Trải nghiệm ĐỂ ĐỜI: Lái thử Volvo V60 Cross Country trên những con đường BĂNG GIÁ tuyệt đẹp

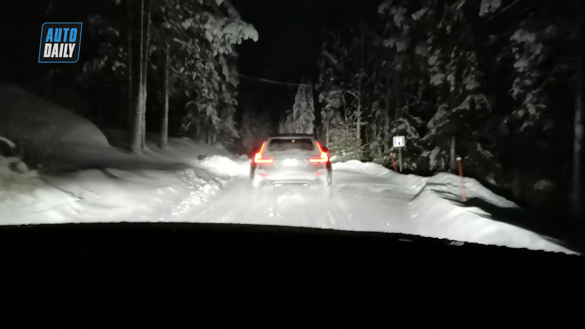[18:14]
Và sau khi cái trải nghiệm thật tuyệt vời, thật độc nhất vô nhị với chiếc xe chạy trên
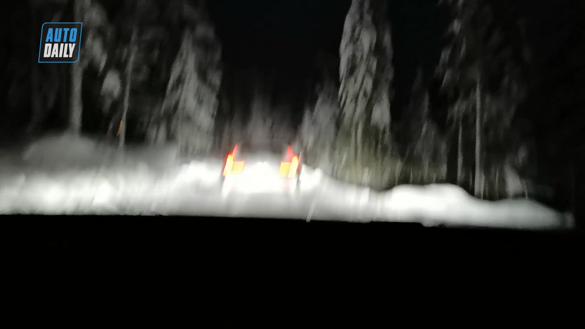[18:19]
tuyết Snowmobile thì bây giờ chúng tôi sẽ quay về khách sạn để nghỉ ngơi. Trời bây giờ cũng đã khá là tối rồi, mặc dù mới có 5 giờ chiều thôi nhưng mà đẹp thui, tối như mực luôn. Ánh sáng đèn led mang lại trắng toát, đẹp tuyệt vời. Và khi mà chúng ta đi những cái con đường cua như thế này thì mình thấy được cái hệ thống đèn chiếu góc của nó luôn.